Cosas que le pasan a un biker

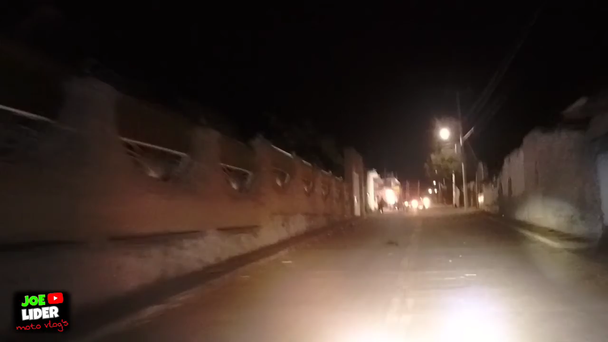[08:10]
¿De veros? Locos, perros. Es lo malo de vivir aquí en los ranchos, ¿no? Que salen hartos doggies y entonces sí. A lo mejor le doy porque ahí venía otro.